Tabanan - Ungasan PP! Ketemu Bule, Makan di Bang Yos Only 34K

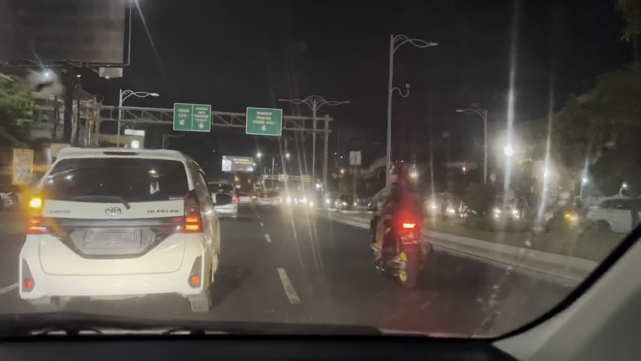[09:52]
ada underpass itu nih bagian bawah. Nih kita masuk ke bawah ya. tidak terlalu macet ya, jadi bisa agak cepat.
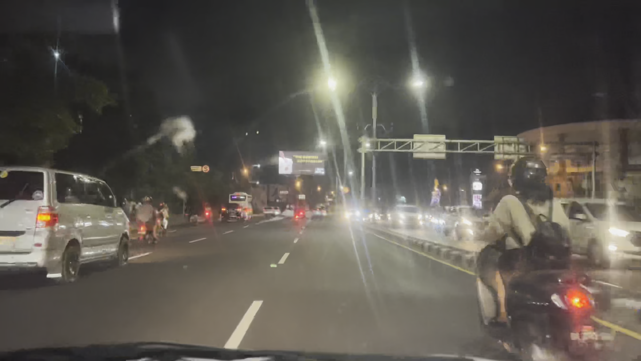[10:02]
Nah, ya ini underpass Dewa Ruci. Nah, tuh. Nah, jadi kayak ini ya underpassnya. Oh, itu Dewa Ruci tuh, nah, patung Dewa Ruci. Ini ada Galak Bali itu kayak itu dia di sana stay. Ini sudah masuk ke underpassnya, jadi kayak ini. Nah, ini underpass Dewa Ruci. Ini perjalanan menuju Tabanan, balik lagi ke kanan guys.
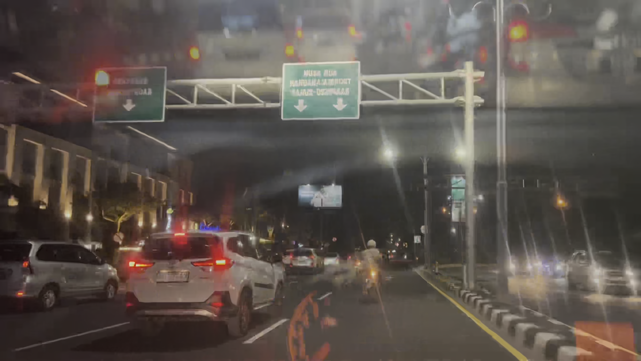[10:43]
Kembali lagi lewat di depan Trans Studio Mall.
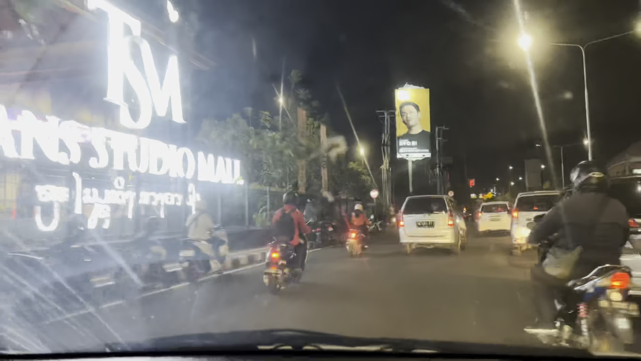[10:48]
Jadi lewat sini lagi lah, biar nggak nanti kalau lewat keroboan macet full. Ikuti terus dan kembali lagi ke Gunung Seputan. Di sini membonjol ya, saya ke kiri sini jadi biar tembus di Mahendra Data itu, jadi saya mesti ke kiri di sini. Semoga tidak macet, terus ikuti guys, mantap. Dan ini sudah di kapal guys, jadi kita harus ke kiri dulu nih.